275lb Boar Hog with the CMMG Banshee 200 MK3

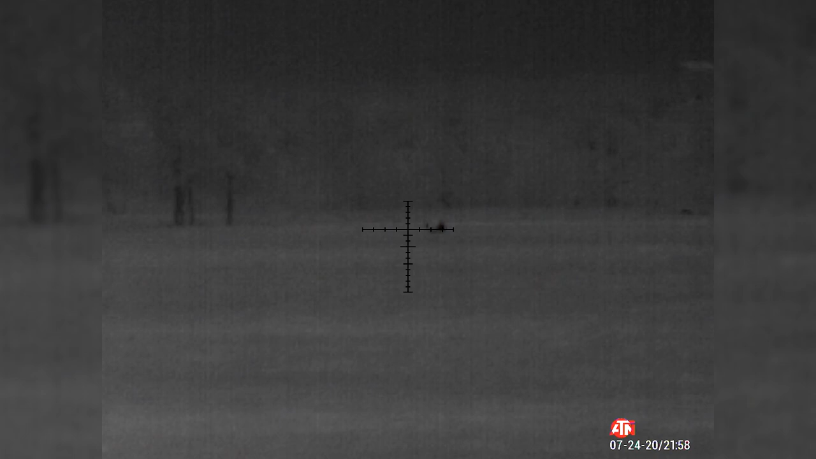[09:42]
That was a hit. He started running though.
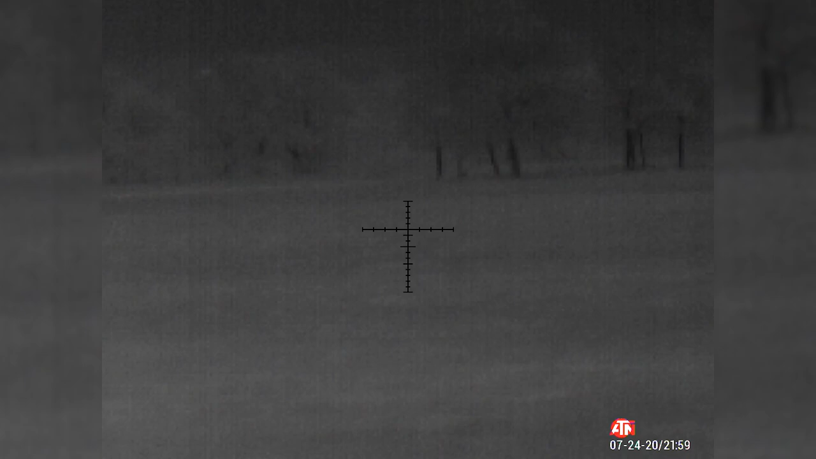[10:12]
Took three shots. First one missed.
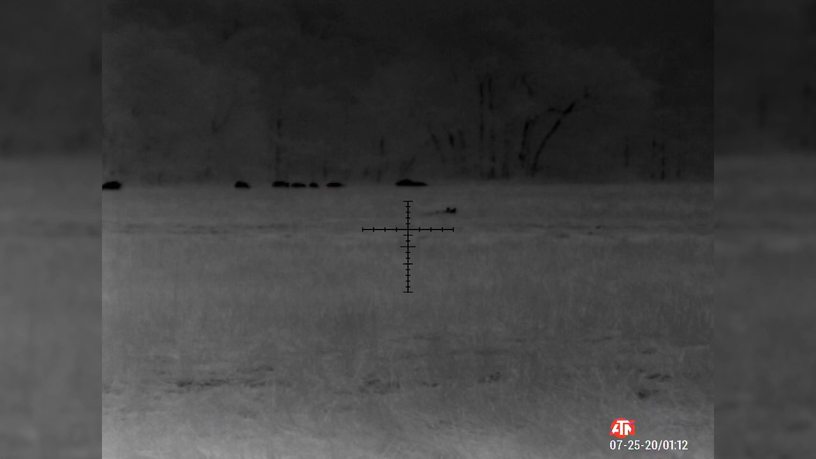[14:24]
See that better down there. Right in front of the big dad's.
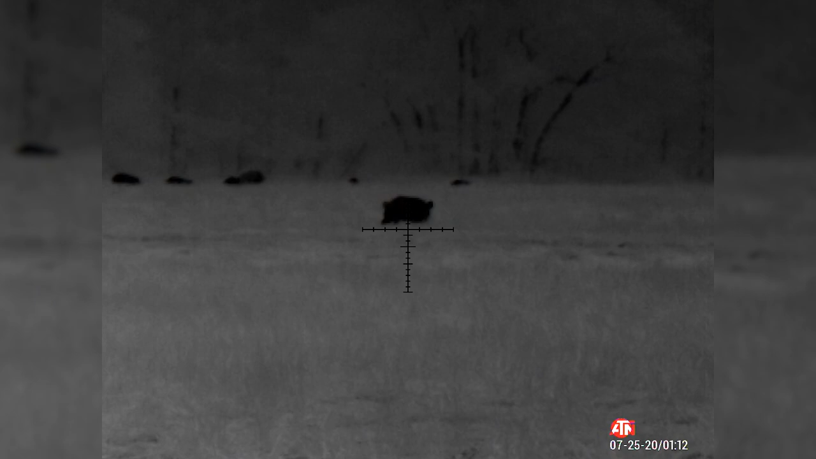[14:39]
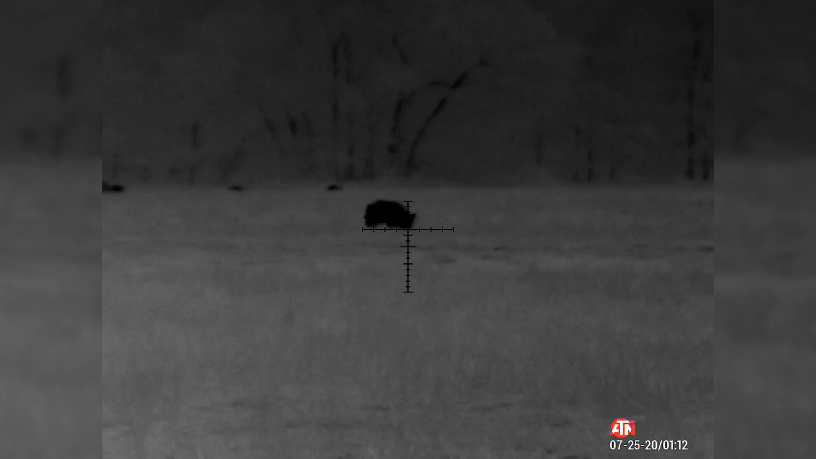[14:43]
Most of what we saw closer to the tree line, there was mostly hogs.
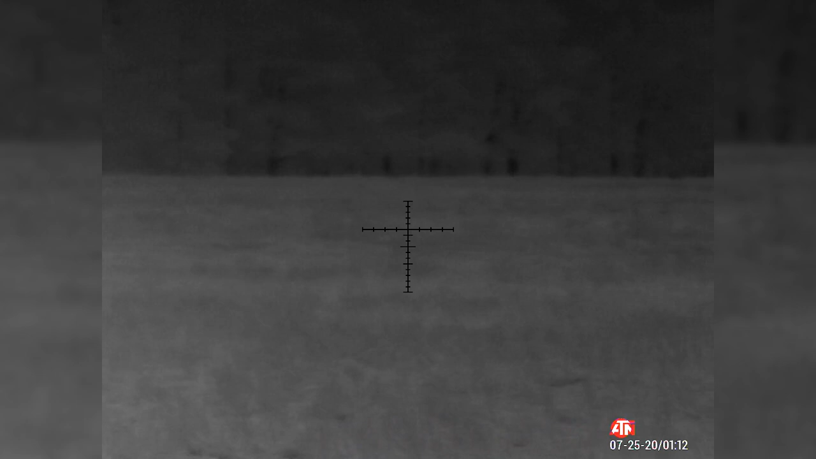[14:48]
There were a few deer mixed in, but two bigger groups. And I think when we first came out and I was counting through
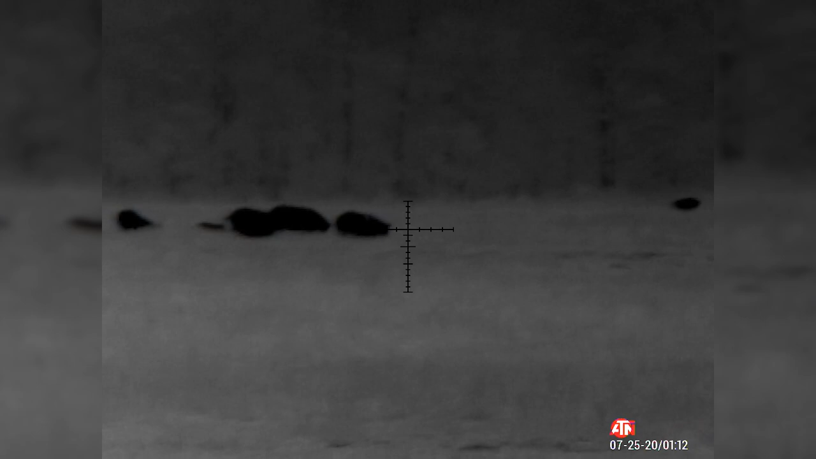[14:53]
anywhere between 30 and 50,
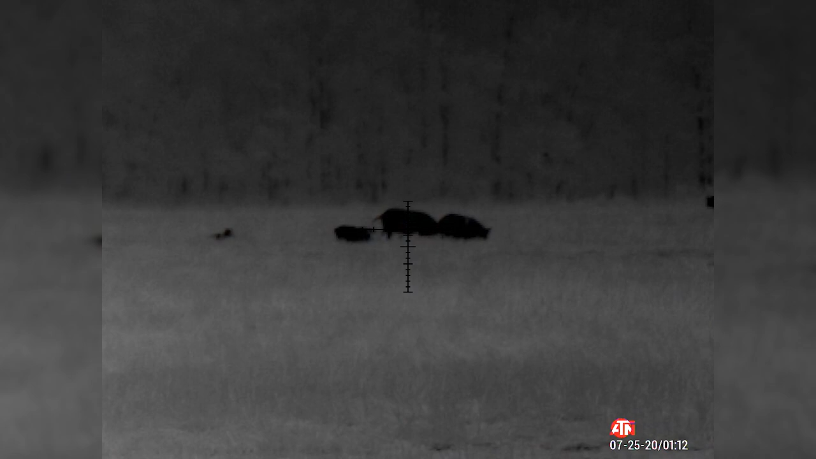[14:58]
it's hard to tell because of the elevation in between and piglets and stuff, but a good 30 and maybe up to 50.
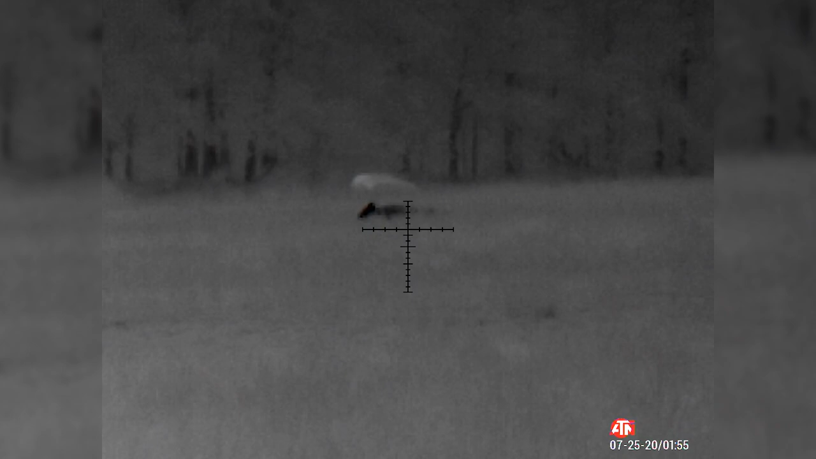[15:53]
Micah, aka Muscles, is shooting his Panzerschreck, which is the 7.62 by 40 with that LaRue can on it, and it's also not the quietest.
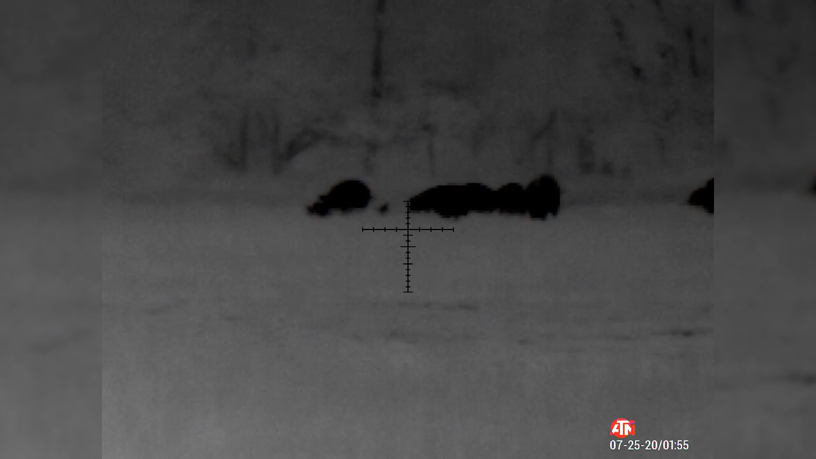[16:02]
So we just didn't want to do that. So basically we just came from about an hour stalk.
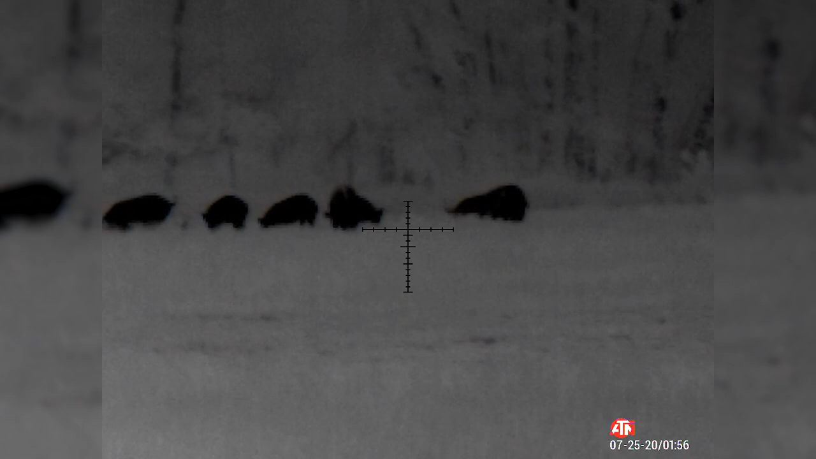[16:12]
Maybe longer than an hour, yeah. I mean, we went 100 yards, another 100 yards,
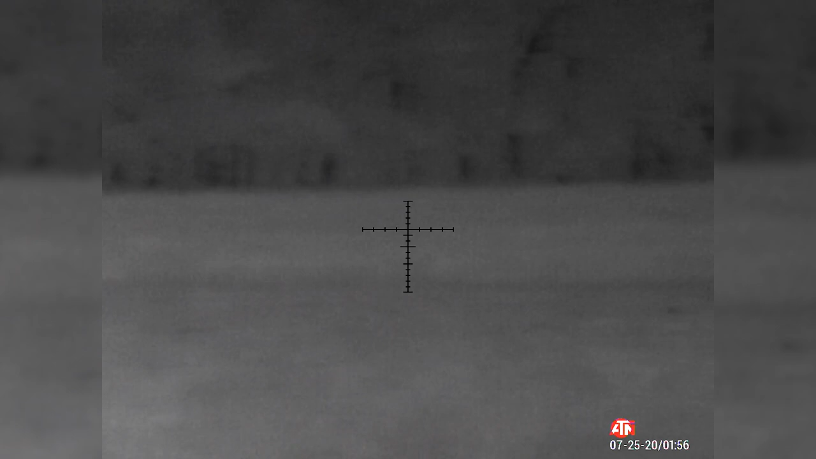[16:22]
10-yard increments, including waiting for cars to drive by, so we have some background noise.
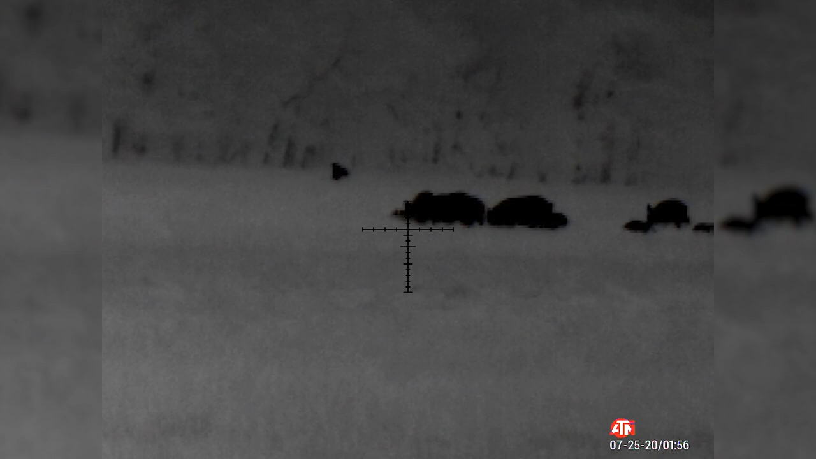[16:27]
So it was a long stalk, but we got pretty close.
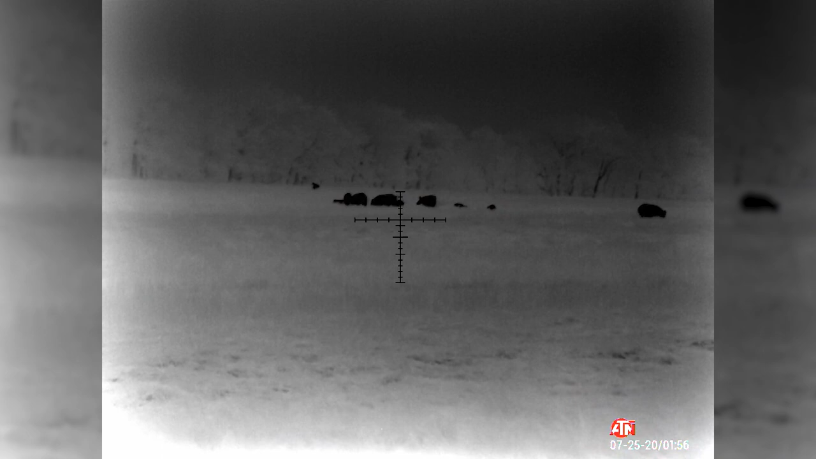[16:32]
And then the wait started for the train. We have the train tracks pretty close to us.
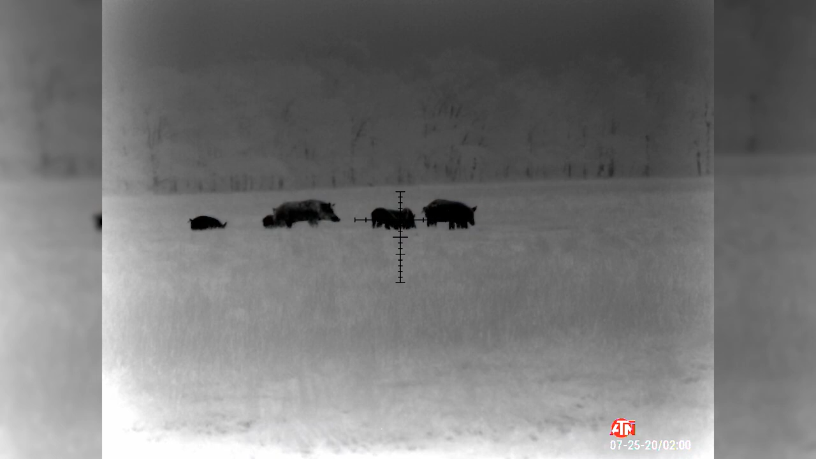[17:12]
So I need to break this Banshee in or figure out what's going on, but I'm jamming up quite a bit. Once the train came close, the first time that train horn hit, all of a sudden those hogs started moving, which was the weirdest thing. They moved away from the tree line and almost like right by us. Yeah, it was just when the train horn started, so there was definitely a correlation between train coming and those hogs all of a sudden moving quite a bit.
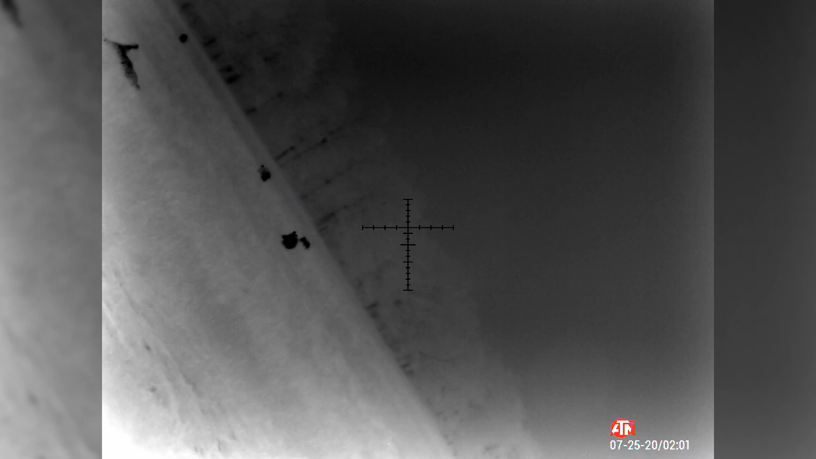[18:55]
Train comes close, horn, and we shoot.
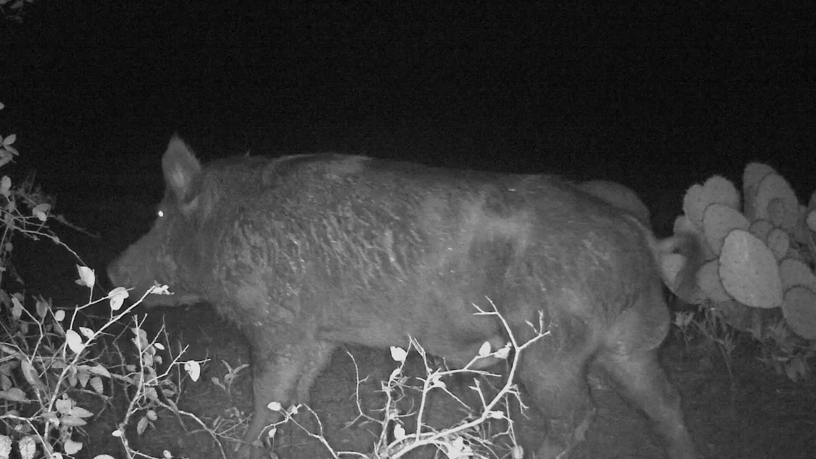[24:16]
We had this one big boar also in that wheat field next to rattlesnake
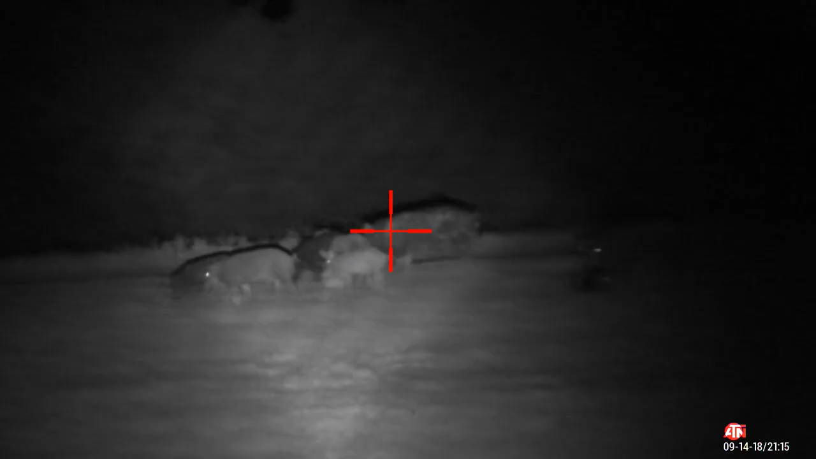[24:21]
farm when my neighbor Adam was with us,
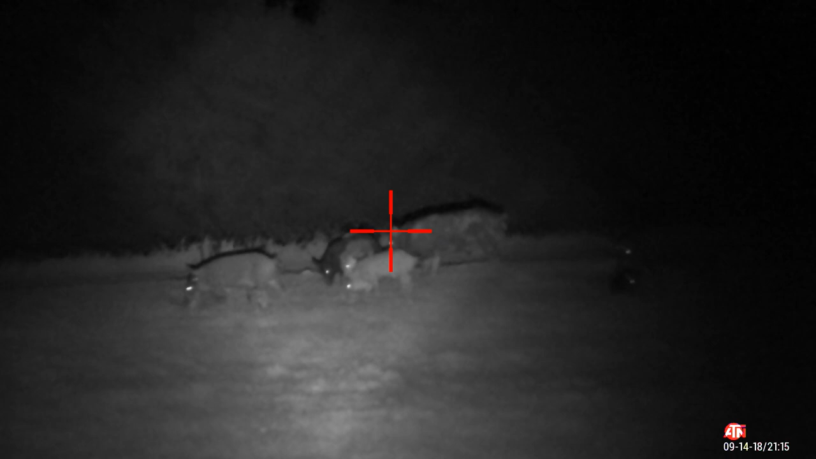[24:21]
and I shot that big one with the Steyr.